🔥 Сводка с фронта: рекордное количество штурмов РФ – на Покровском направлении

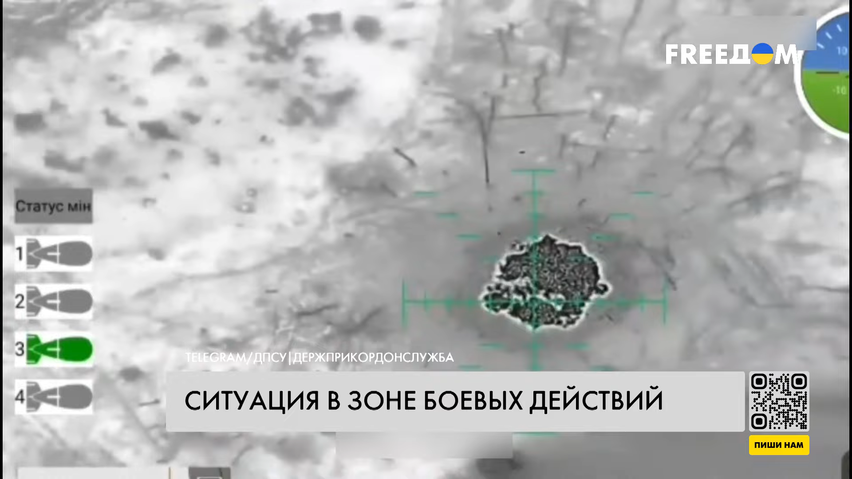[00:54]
А пограничники показали, как в Серебрянском лесу бойцы бригады «Помста» ударными дронами уничтожили позиции российских захватчиков.